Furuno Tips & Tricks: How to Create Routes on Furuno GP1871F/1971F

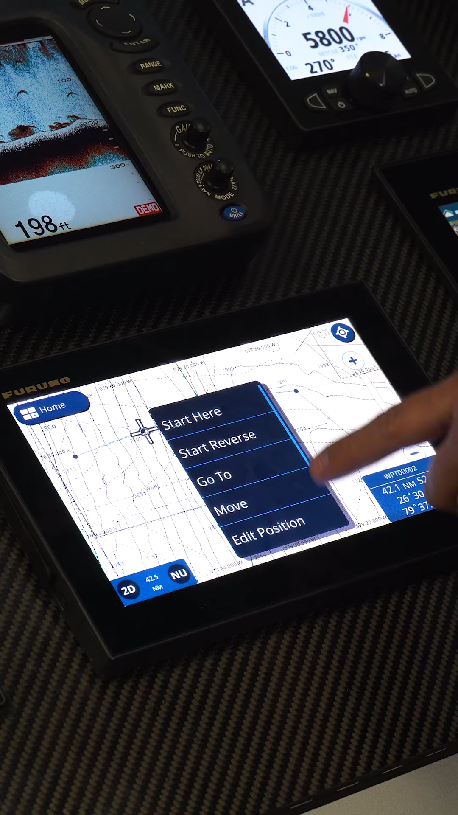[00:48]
On screen: depth 198 ft
Now, I can touch on any one of these points, and I can select it from a number of different things, including move.
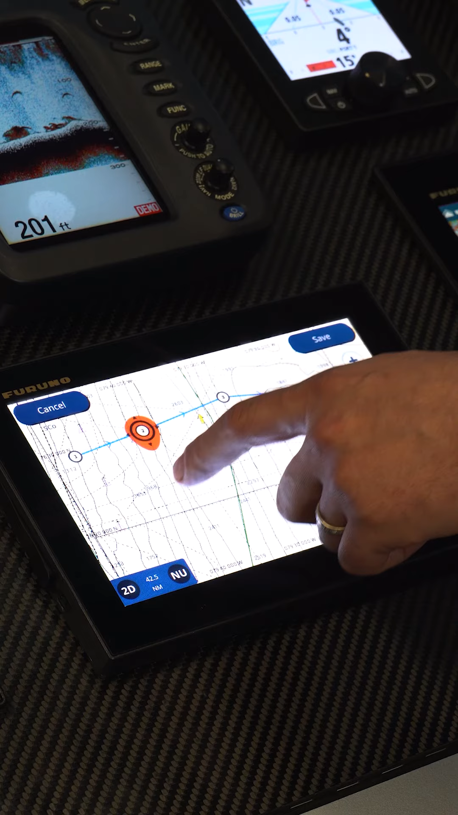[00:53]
On screen: depth 201 ft
If I move it, wherever I touch on the screen, that's where the point's going to go.
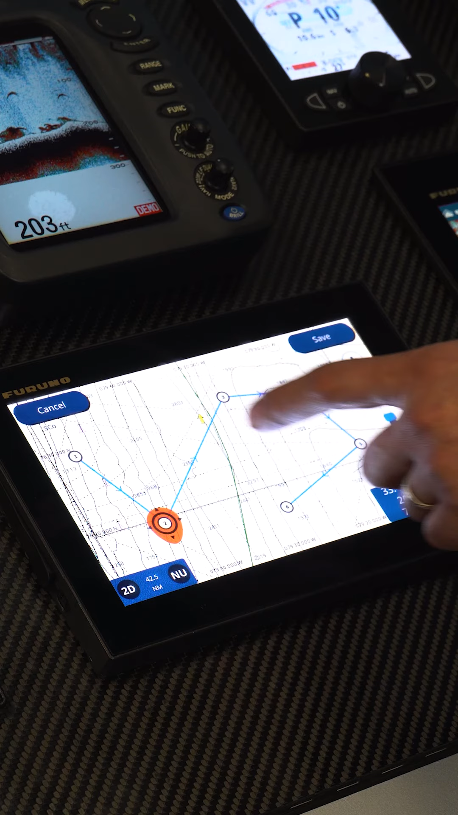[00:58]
On screen: depth 203 ft
So we're going to drop it down here, and we're going to hit save. I can also edit
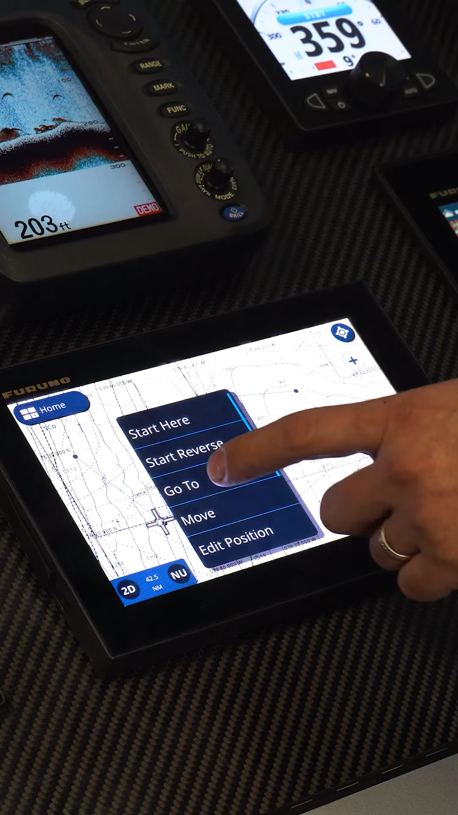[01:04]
On screen: depth 203 ft
those points individually by latitude and longitude.
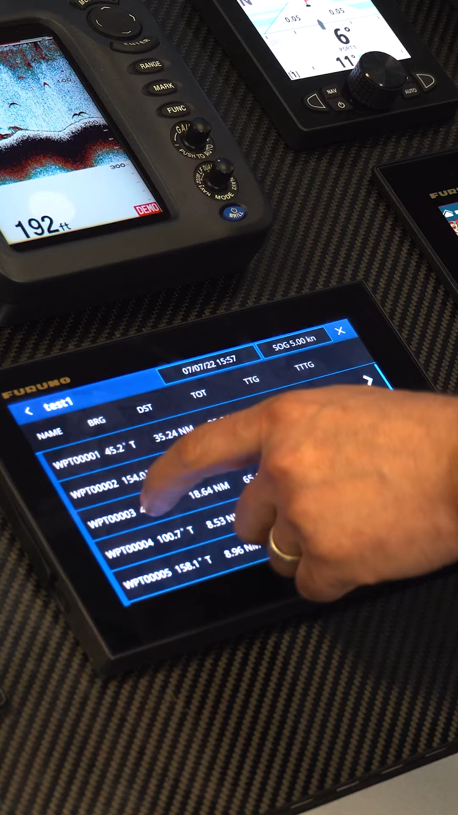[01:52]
On screen: depth 192 ft
I can also pick any of them, edit them, or delete them out of the route.
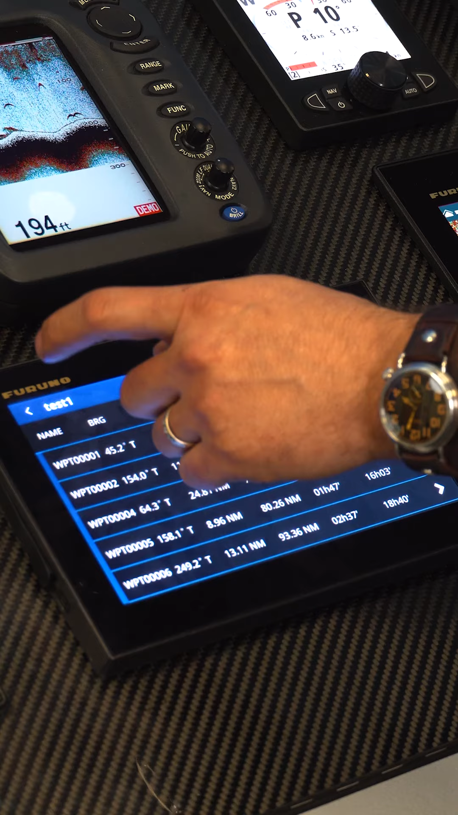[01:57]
On screen: depth 194 ft
So now when I exit out of this and come back to the route, you'll notice that one of those points is now missing.
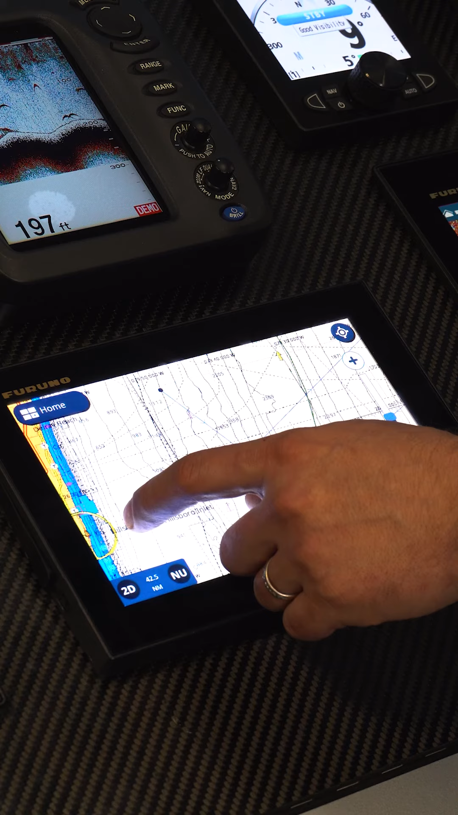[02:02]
On screen: depth 197 ft
I can also then select on the first point in this route and say start here.